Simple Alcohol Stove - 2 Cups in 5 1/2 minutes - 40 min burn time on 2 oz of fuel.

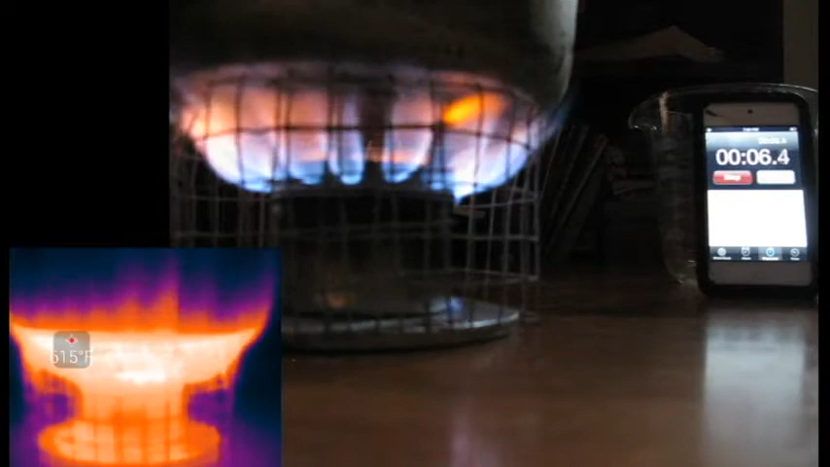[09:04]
Makeshift lid on it. Oh yeah. Oh that's nice. Well I've maxed out the thermal camera. You can only go to measure up to 626 degrees.
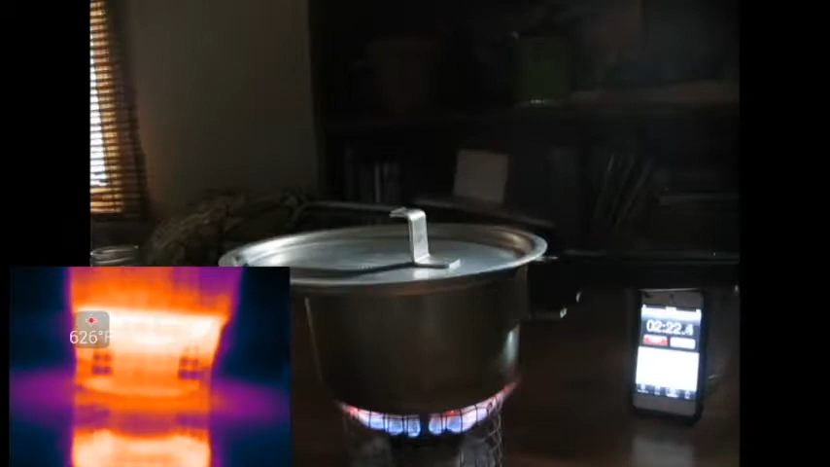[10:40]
Alright. That's 2 minutes 40 seconds. Typically I should get this to boil around 6 minutes.
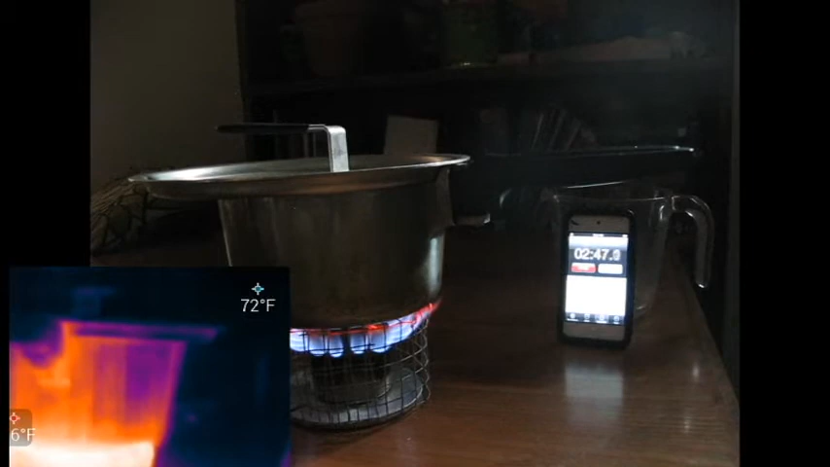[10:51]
That beep was my phone which my thermal camera plugs into is running low battery. So. You don't really need the thermal camera running the whole time. That's just going to be a boring shot there.
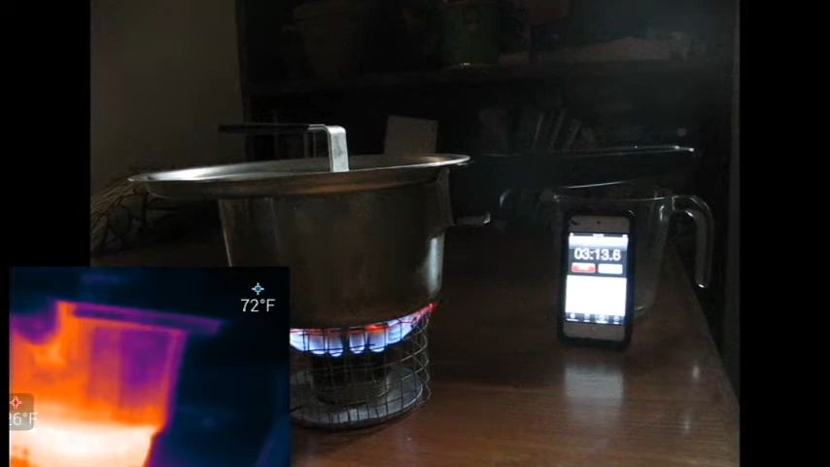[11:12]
On screen: spot 72°F
So we'll pause the thermal camera.
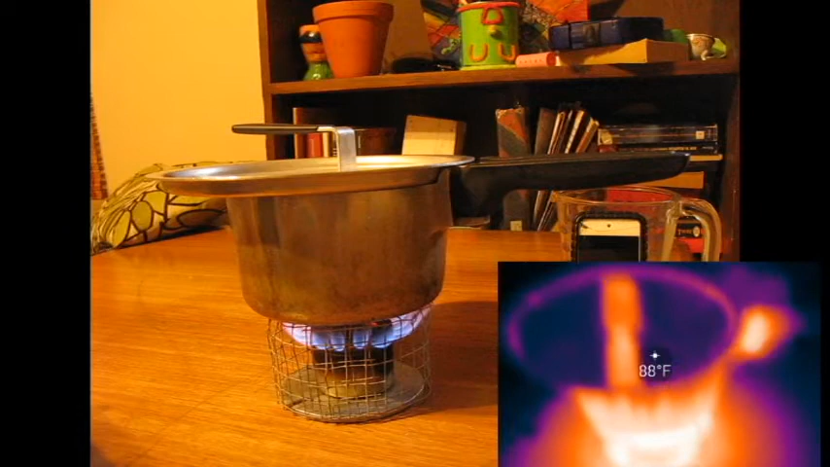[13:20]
On screen: spot 88°F
160 degree the side of the can. Oh wait, I'm sorry, I was looking at the reflection, it's hard to see.
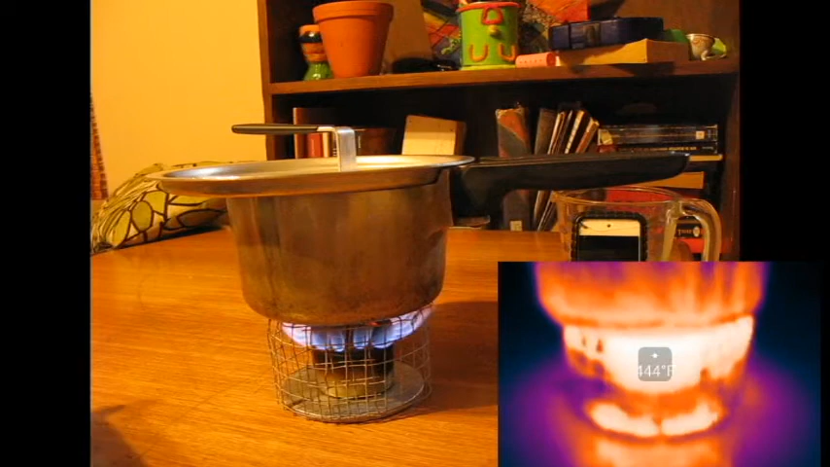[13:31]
Whoa, that's weird, a reflection of that. Okay, so there's my aluminum plate, my aluminum plate is 189, the fuel tank is, on the exterior is about 160, the flames are pushing 600 degrees, let's take a look at that water. And boiling water.